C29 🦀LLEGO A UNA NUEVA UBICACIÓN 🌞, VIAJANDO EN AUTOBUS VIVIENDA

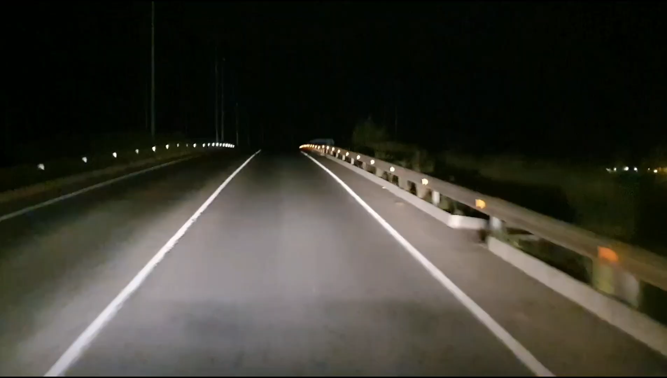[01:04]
Sí, aparenta alumbrar un poco más, bueno, un poco bastante más.
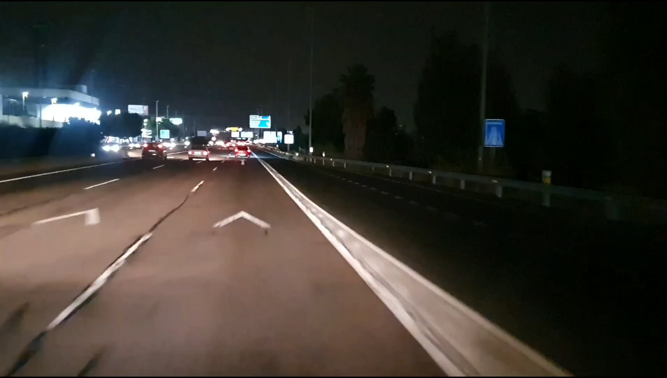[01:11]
Así es como avisa que hay un radar delante. Después de 800 metros, cambia. Manténgase a la derecha. Luego, a 80, tome la salida. Inmediatamente, o sea, hay un cartel de 80 y a 10 centímetros está el radar para que si te pasa de 80, venimos a 100 y cambia a 80, inmediatamente está el radar.
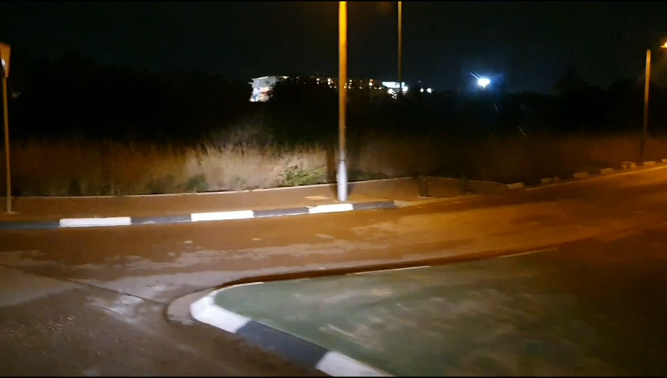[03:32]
Aquí hay que tirar de maniobra y de habilidad. ¡Puñeta! ¿Es esto que está lleno de gente?
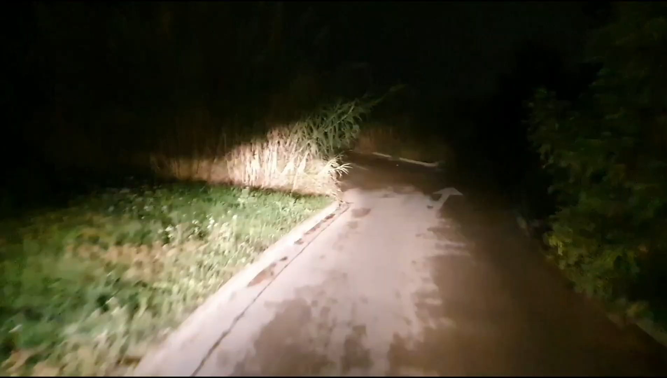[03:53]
¡Oh, oh! Está lleno de gente por Tutilati.
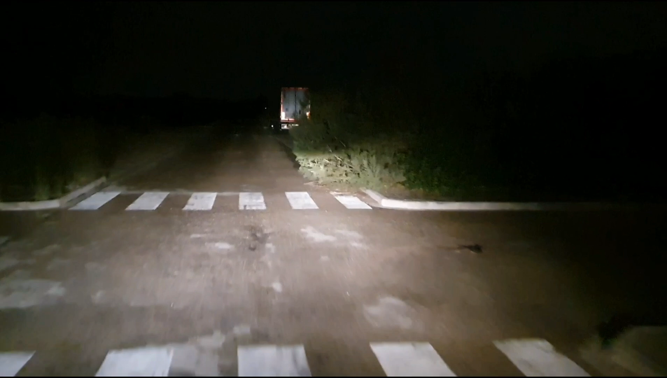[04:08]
Yo creo que aquí no nos vamos a quedar.
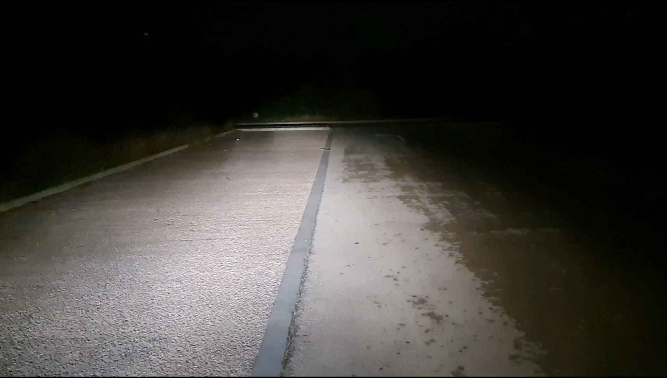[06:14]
Madre mía. Hay que regular un pelín las luces. Yo creo que la izquierda está un poco alta.
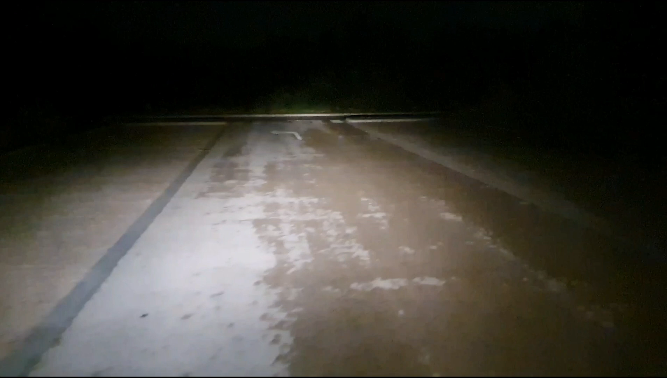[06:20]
A ver yo cómo hago para meterme aquí y girar.
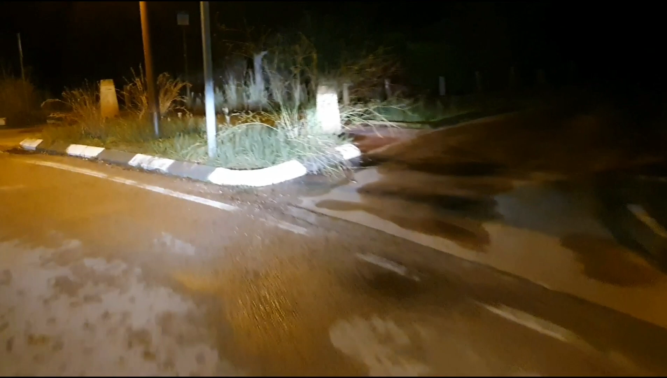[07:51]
Pequeño esta entrada, vamos. Solo a mí se me ocurren estas historias de noche, que no se ve nada.